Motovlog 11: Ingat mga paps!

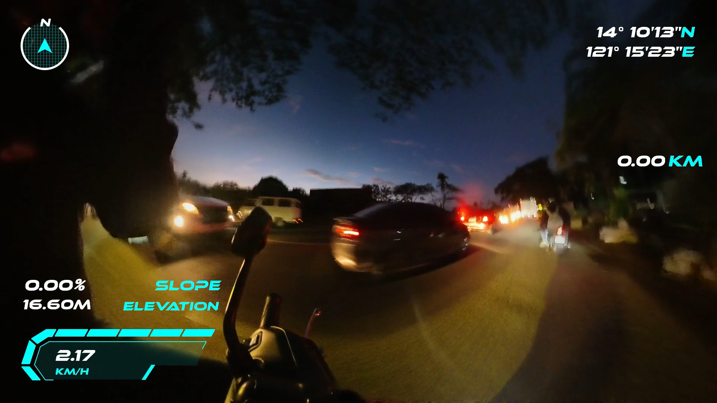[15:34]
Tigil din dapat itong truck. Mukhaya din magpatalo nitong truck na to eh. Oh, nagkukunahan yung dalawa oh.
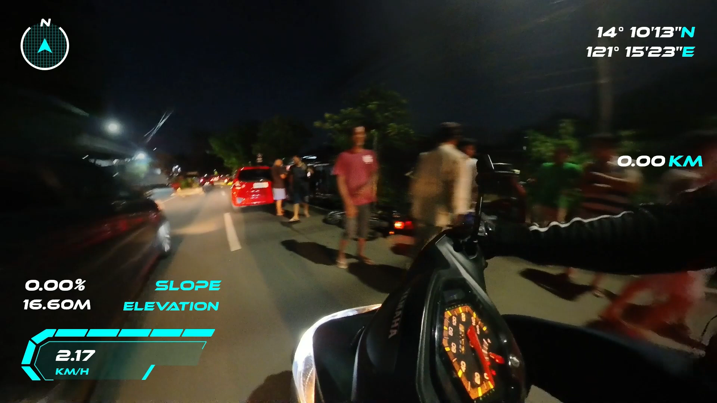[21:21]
Nangyayari, kasagi, ayun na nga, o, oh, diba? Ayun na nga, yun yung sinasabi ko sa'yo. Accident prone, ayan na nga, o, oh, slow down, sharp curve.
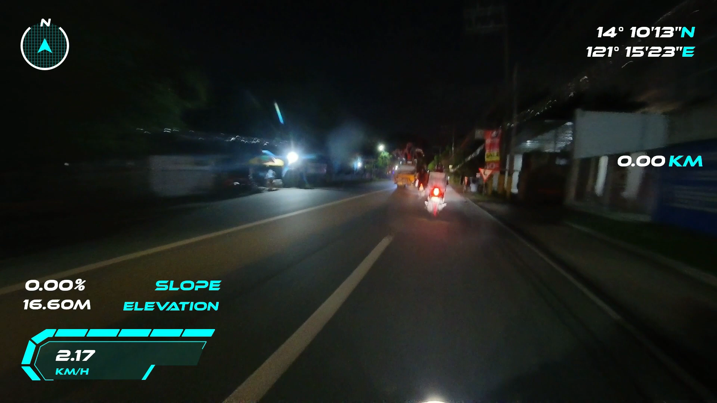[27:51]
Mabagal, may tayo sa mga maunahan yan. Ibang truck to, kubota, crane. Yikes!